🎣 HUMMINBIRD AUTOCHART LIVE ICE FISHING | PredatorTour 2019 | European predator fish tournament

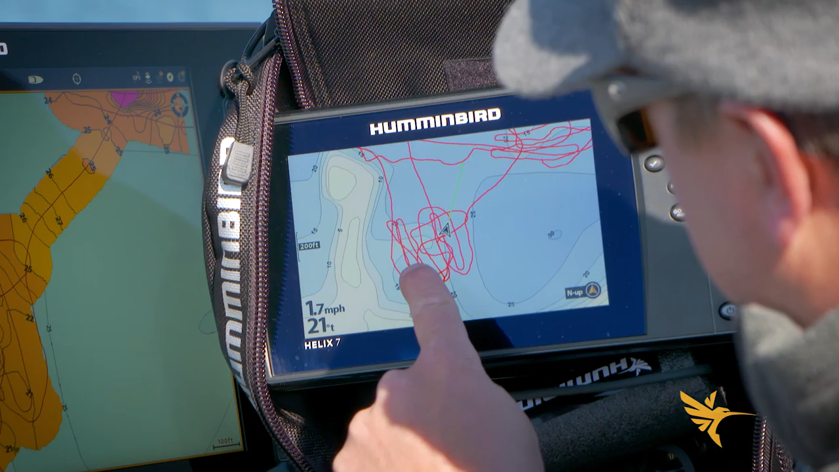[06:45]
On screen: depth 21 ft, speed 1.7 mph
Look how detailed that is. Plus I get that hardness information.
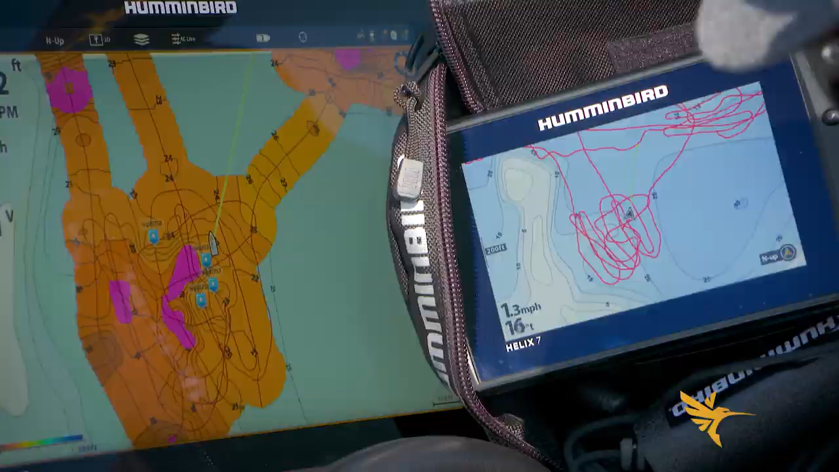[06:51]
On screen: speed 1.3 mph
That's extremely valuable. That's going to help you catch more fish. Guaranteed.